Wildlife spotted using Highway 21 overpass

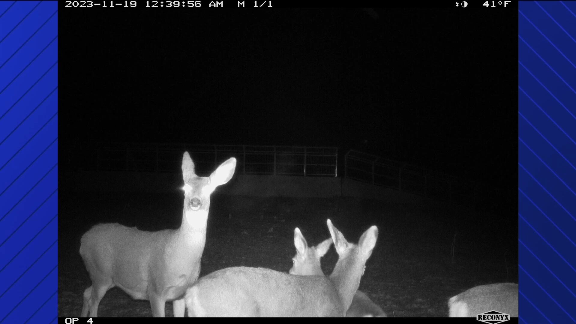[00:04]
Fish and Game says it had cameras up on the wildlife overpass for just a few weeks. And as you can see in these photos, it already captured several pictures of deer using it.
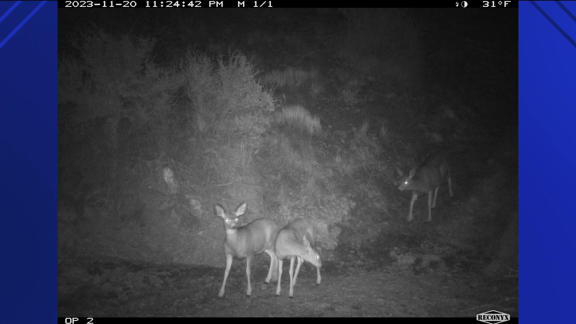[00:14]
The overpass is the state's first, and construction was finished back in October, so just in time for fall and winter.